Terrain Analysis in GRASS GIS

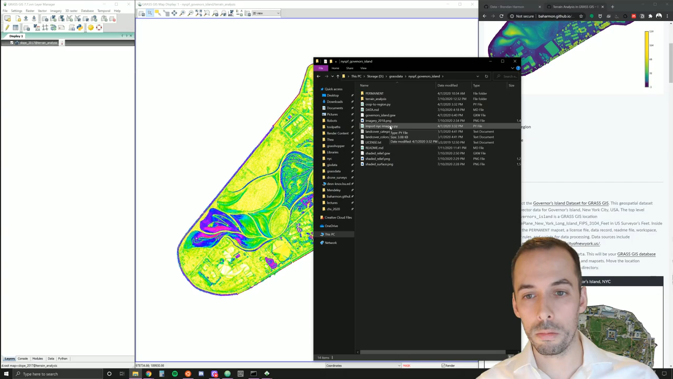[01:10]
You should have a folder that you've extracted called NYSBF for New York State Plain Feet, Governor's Island. And make sure it doesn't contain the NYSBF Governor's Island folder itself, but the permanent map set. Go ahead and start GRASS.
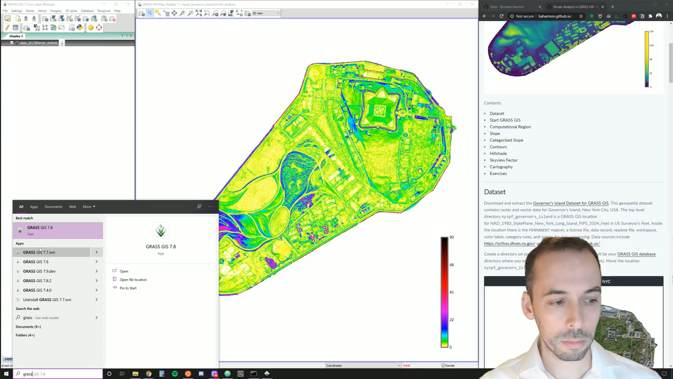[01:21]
And in the startup menu, you'll set your GRASSDATA directory. You can browse and find it.
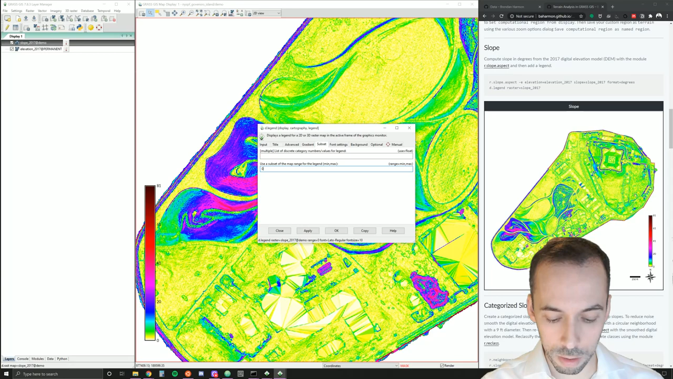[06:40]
If we want it to go all the way vertical, you can double click on the legend. And under subset, you can set the minimum and maximum range from 0 comma to 90. Apply. You'll see that our legend now goes all the way to 90.
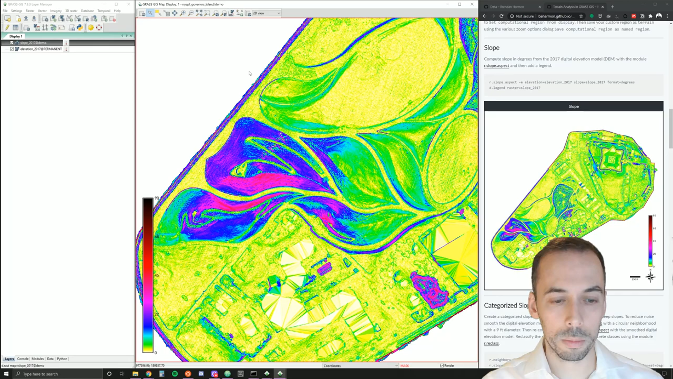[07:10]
If we want to categorize these slopes,
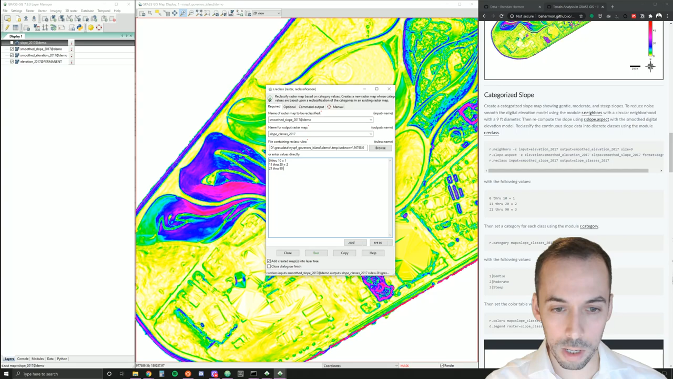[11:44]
In a new line, values from 11 through 20 will be assigned a value of 2. And values from 21 through 90 will be assigned a value of 3, a steep value. So 1 is going to be gentle, 2, moderate, 3, steep. Go ahead and run that. And we see our new map. You see just three categories, much simpler.
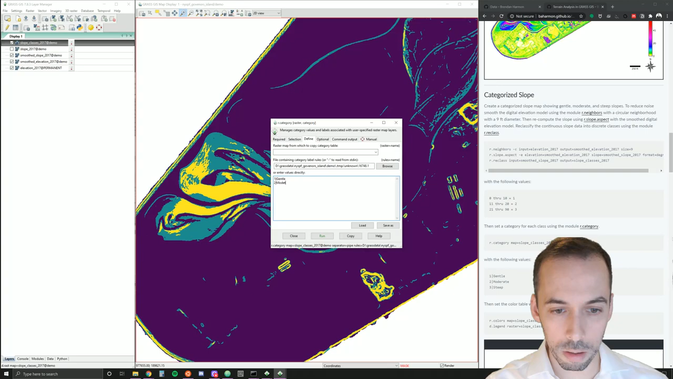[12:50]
1, pipe is gentle. New line, 2, pipe moderate. New line, 3, pipe steep. We'll go ahead and run this.
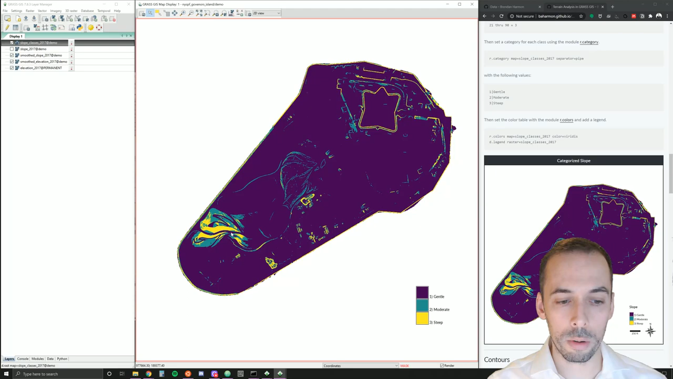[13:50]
These are classified. We can easily identify that the fort has very steep slopes on its banks. And the landforms have very steep slopes on some of the faces, making a canyon along the path here.
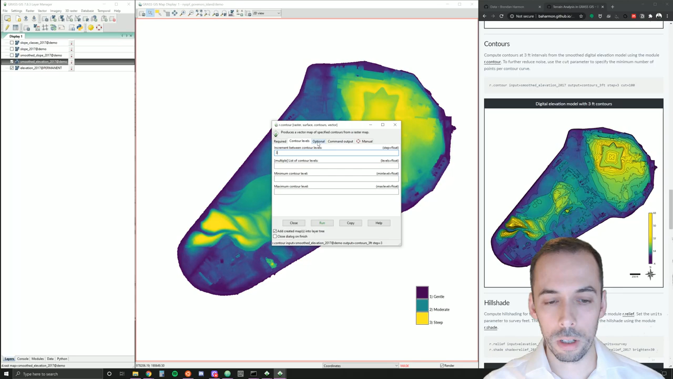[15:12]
Contour levels on the second tab, I'm going to make the step, the increment, every three feet. Then under the optional tab, let's see, that's fine for now. I'll go ahead and run it. We'll see that there's still a bit of noise. There'll be some small areas of contours. Some small islands.
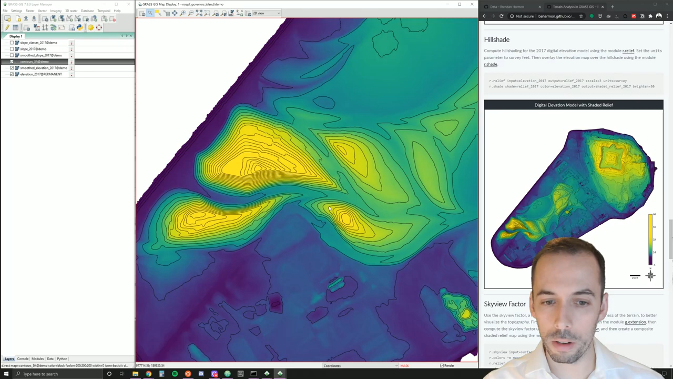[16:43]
Now, for the hill shading. Next, we'll compute hill shading, shaded relief, to make our elevation map really pop.
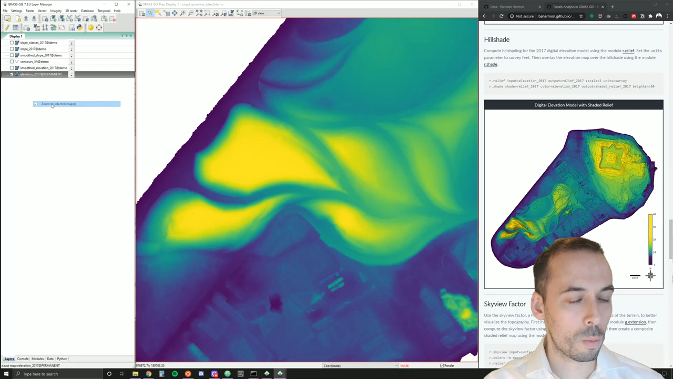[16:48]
We can of course add contours onto our elevation map to start to visualize topography.
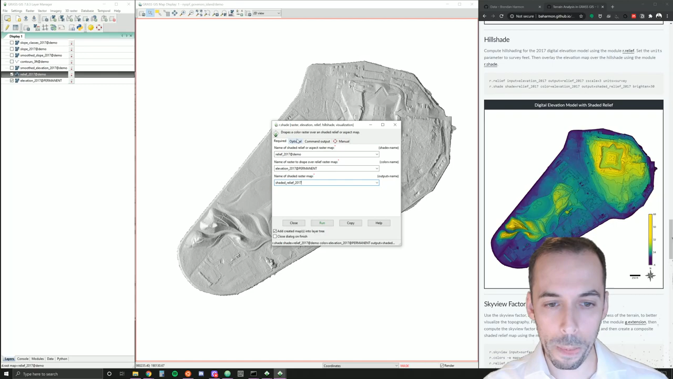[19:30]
The output we'll call shaded relief 2017, and let's go ahead and run that. This will be much more vivid, but on the first run, it's going to look a little dark. So, we need to go to the optional tab and set a value. You can try multiple different values and just run this again and again. I'm going to set this to 30. Make sure I check overwrite and run this.
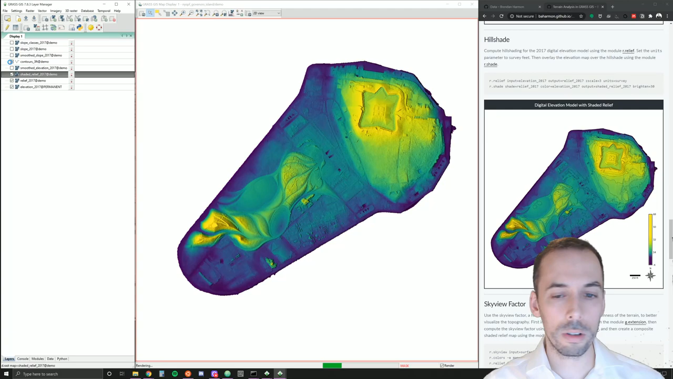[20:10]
Now, I have a nice, rich relief computed. I'm going to put the contours on top of this and maybe zoom in a little bit. And to finish, we'll add a few cartographic elements and save this map.
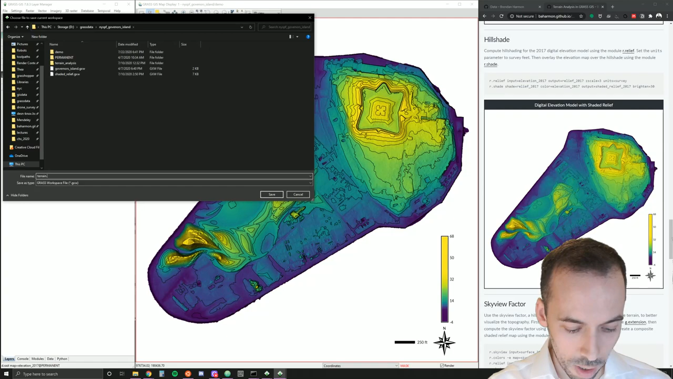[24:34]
And call this, for example, terrain.gxw for grass workspace and save that.